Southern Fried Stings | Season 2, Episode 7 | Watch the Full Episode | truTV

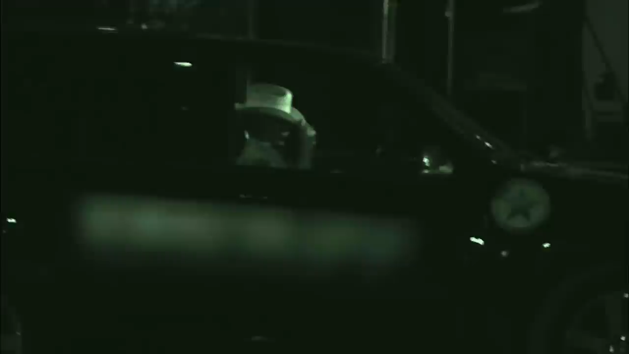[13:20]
Jay, his hat is over his head. Is he taking a nap? He's sleeping, I know. I can see him breathing heavy and everything. Whoa, woke up.
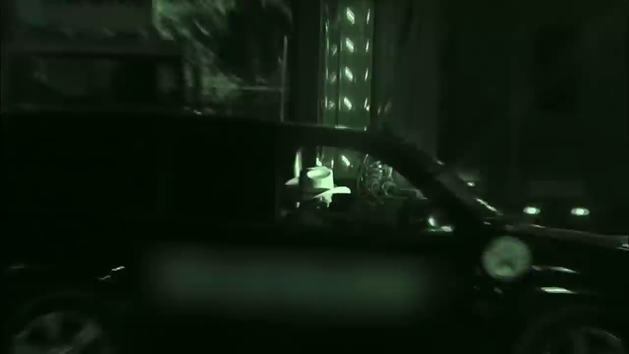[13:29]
You'd wake up too, something loud like that border beside you. What are they doing? What's he doing?